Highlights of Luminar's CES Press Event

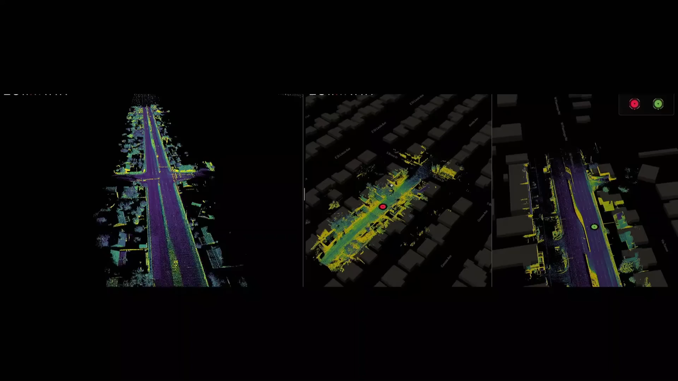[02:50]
Out here in Las Vegas, we have a couple of vehicles that are out there with the Luminar-Iris LiDAR that are collecting the data, aggregating it into a map. We've been mapping this since 9 a.m.
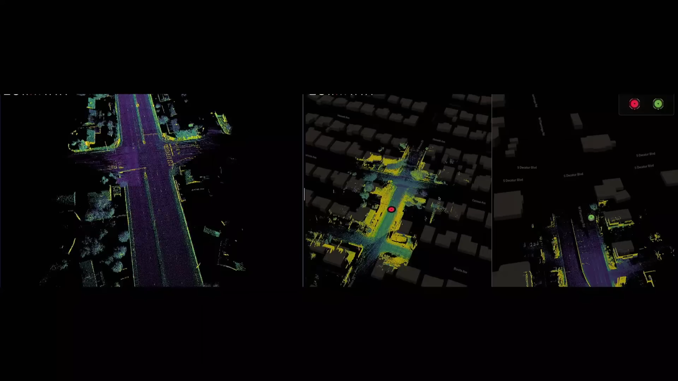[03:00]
today. This is something that, again,